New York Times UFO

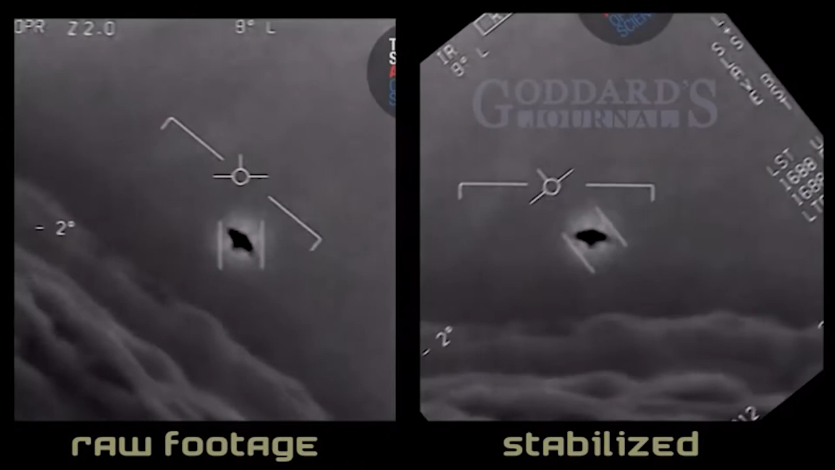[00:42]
Doing this resolved my concerns about what I called buggy motion as the object rotates into an approximate 90 degree angle to the horizon. While that motion certainly seems anomalous, I'm now confident that it's not an indication of a glitch in faked footage. After spending about eight hours on this footage, going frame by frame over and over, I'm persuaded that it's genuine fighter jet footage of something that was out there. Perhaps the most compelling indication is that in working with it,
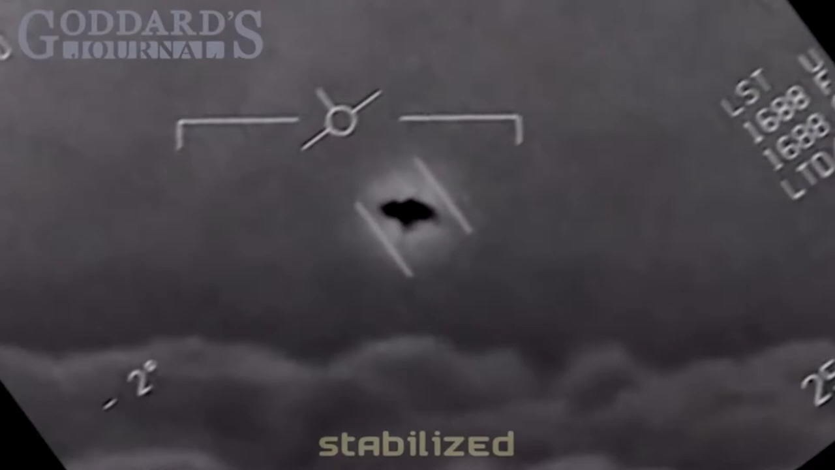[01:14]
I can see how the tracking camera adjusts itself to even the least change in the state of its tracked target. From this relationship, I'm impressed that these are two independent mechanical systems. That is, the tracking camera and the UFO. So it's my impression that this footage is not faked. So I'm just going to run this stabilized footage over and over for those who are interested in pondering what is that object.
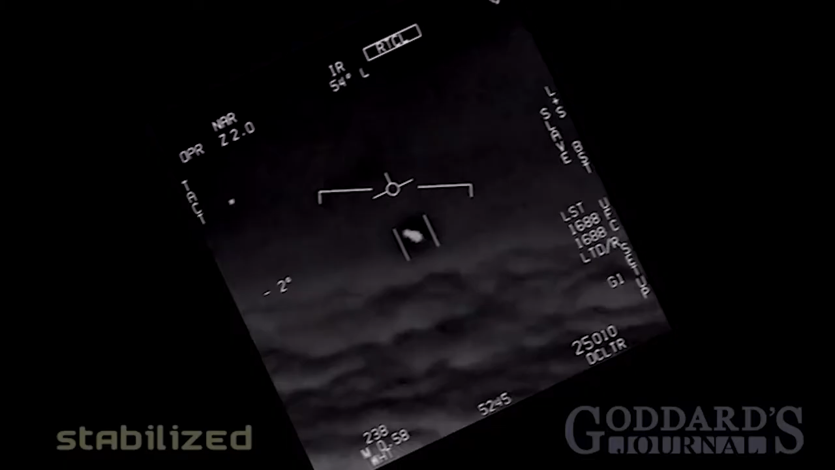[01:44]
Dude, that is a fuckin' drone on, bro. There's a whole fleet of them, look on the ASA.
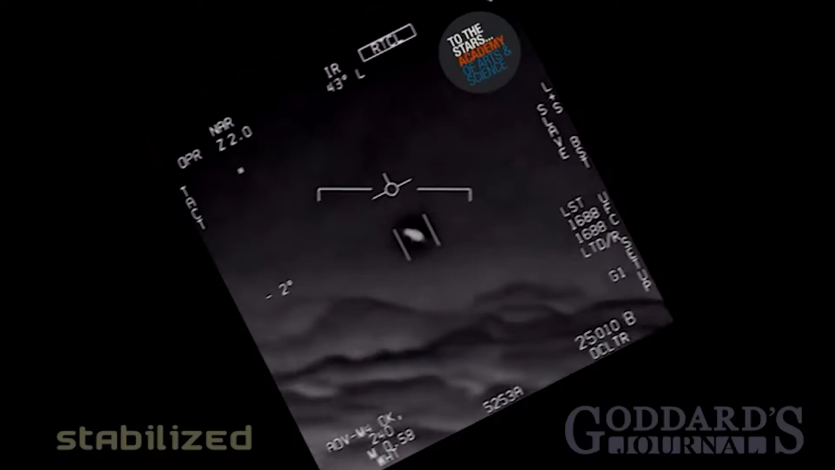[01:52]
My gosh. They're all going against the wind, the wind's a hundred and twenty miles from the west. Don't look at that thing, dude. That's not an LNS though, is it? That is an LNS, dude.
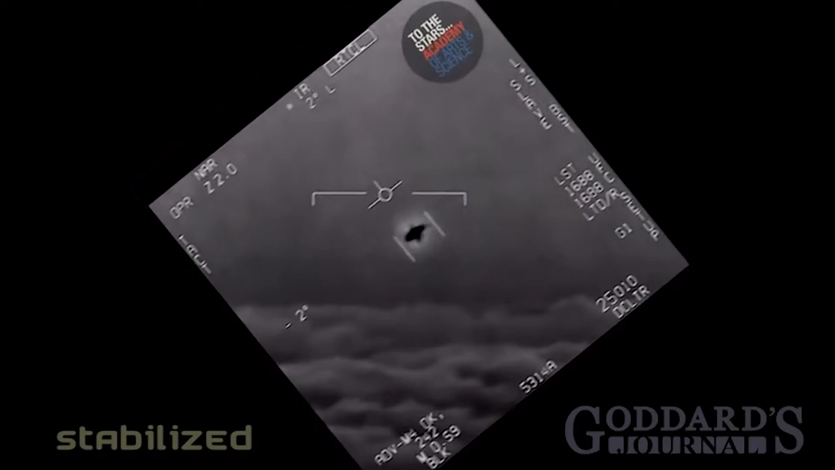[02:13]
Well, if there's like... What is that thing? It's rotating. Dude, that is a fuckin' drone on, bro. There's a whole fleet of them, look on the ASA. There's a whole fleet of them, look on the ASA. Oh my gosh. They're all going against the wind, the wind's a hundred and twenty miles from the west. Don't look at that thing, dude.
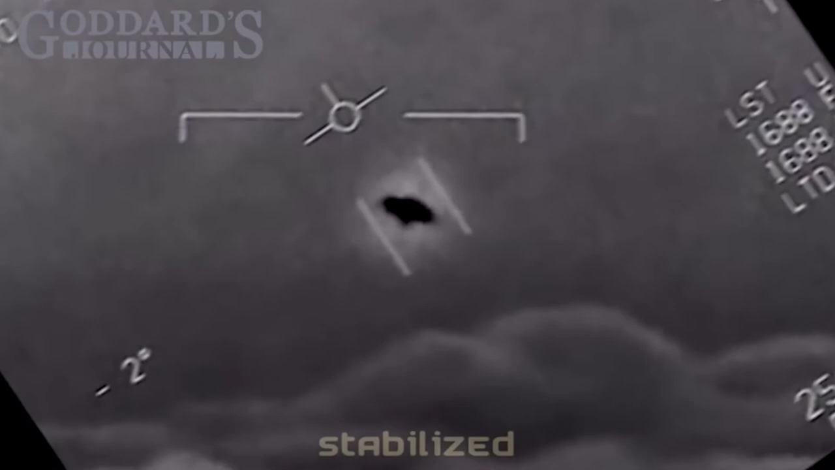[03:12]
Oh my gosh. They're all going against the wind, the wind's a hundred and twenty miles from the west. Don't look at that thing, dude. That's not an LNS though, is it? I do have an LNS, dude. I do have an LNS.
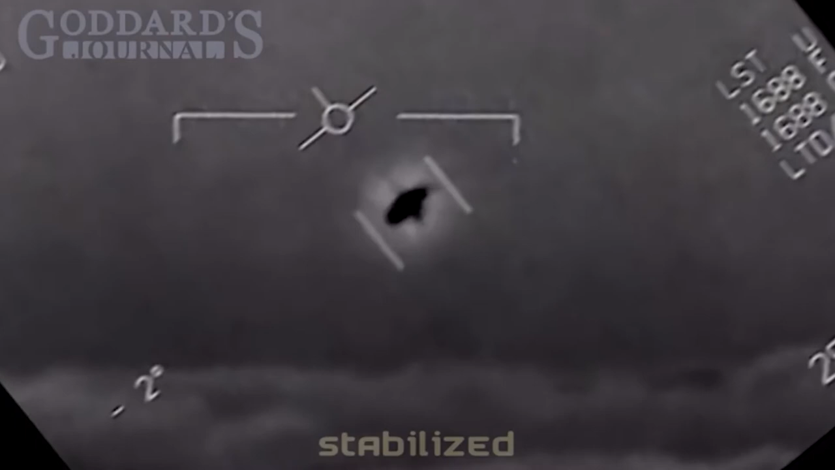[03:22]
But if there's a... Look at that thing. It's rotating. Dude, that is a fuckin' drone on, bro. There's a whole fleet of them, look on the ASA. Oh my gosh. They're all going against the wind, the wind's a hundred and twenty miles from the west. I'm a LNS, dude.
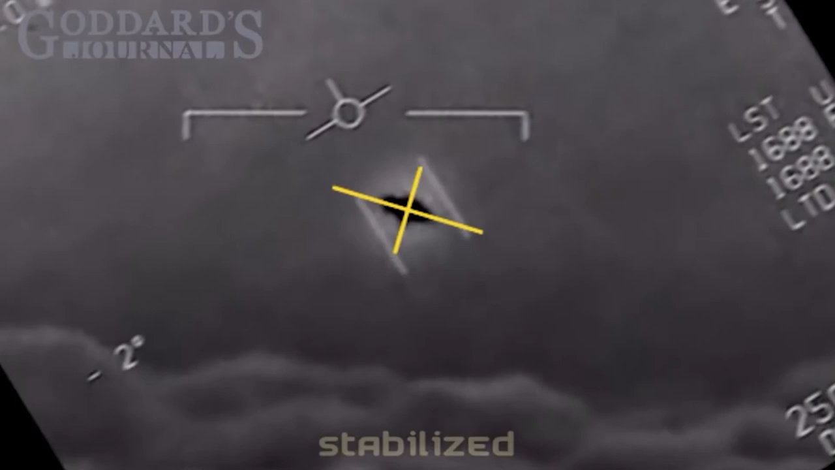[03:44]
That's not an L&S though, is it? It's not an L&S dude. But if there's a new thing, it's rotating.